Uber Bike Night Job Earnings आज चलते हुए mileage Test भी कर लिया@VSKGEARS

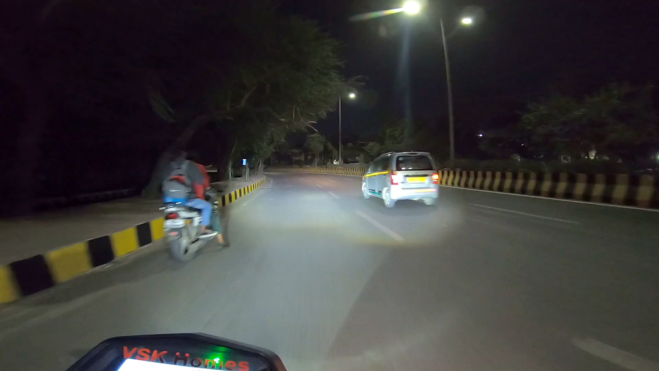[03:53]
इनका जो बिल बना वो 54 रूपीज हुआ है 54 रूपीज इन्होंने मुझे पे कर दिया जो की UPI से भी पे किया
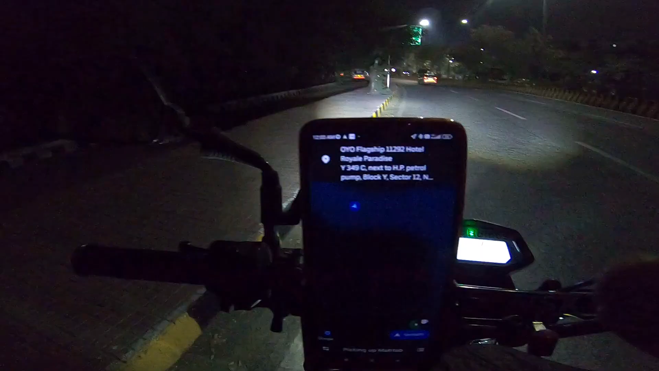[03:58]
उस्तों मेरे पास एक अगली राइड आ गई है अगली जो राइड है वह आप देख सकते हैं सरिफ
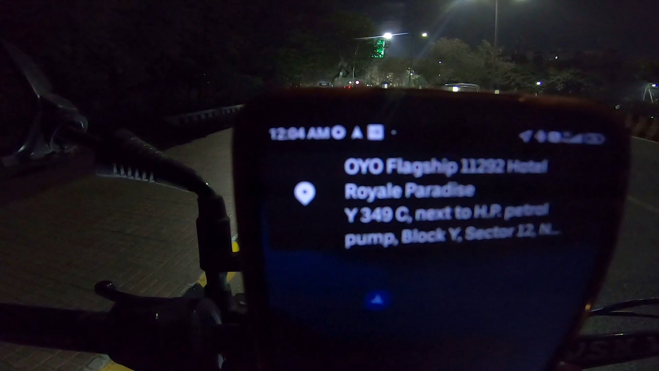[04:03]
200-300 मेटर की दूरी पर ही है कस्टमर और इनको जो जाना है व
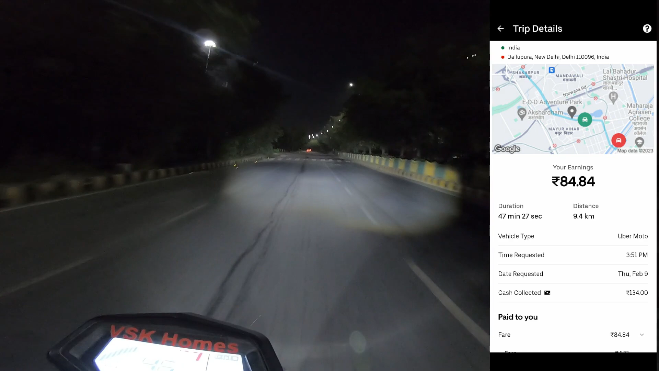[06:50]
रहा हूं दोस्तो ये इनको 9.4 किलोमेटर का 47 मिनट 27 सेकंड में दोफेर की राइडस आया दिये 134 रुपय का बिल बनाता हूं सिर्फ 84 रुपय मिले है इनको तो ये थोड़े अपसेट थे बोल रहे हैं कि भाया 40% का जो है ये काट रही है